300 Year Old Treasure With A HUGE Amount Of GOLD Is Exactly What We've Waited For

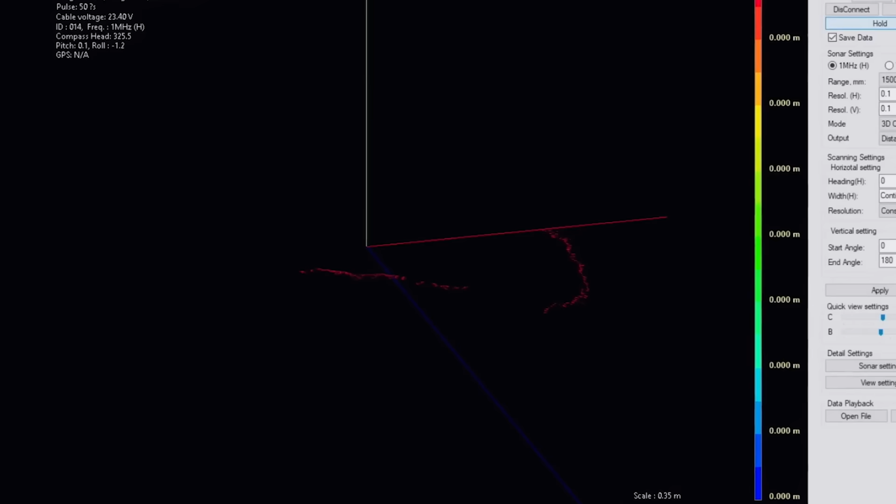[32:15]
The echologger DAS-710 emits high-intensity radar pulses reflecting off objects to create a 3D map.
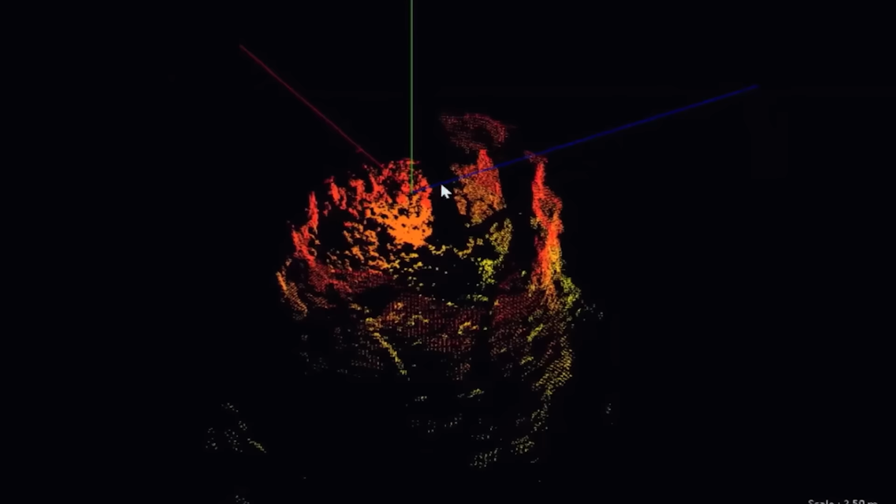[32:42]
The sonar depicts a downward slope, with darker red indicating the wall between them and the cavern floor. Despite efforts, they cannot see the bottom due to the wall's obstruction.
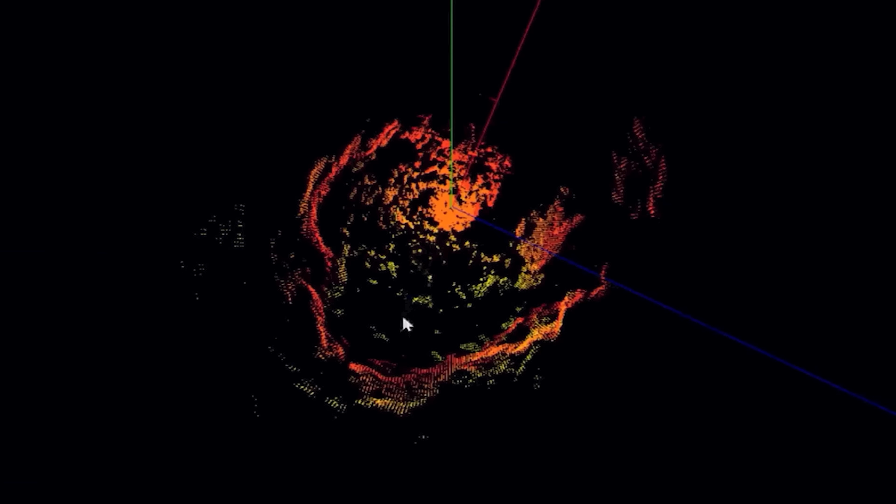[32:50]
However, they notice a blue line crossing what appears to be two gaps, suggesting a potential opening.